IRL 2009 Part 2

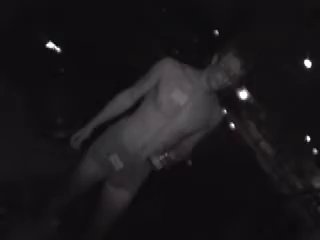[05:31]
It's two packs of Camels right here. Sweet, one of them's probably it. That's Devin's. I don't know.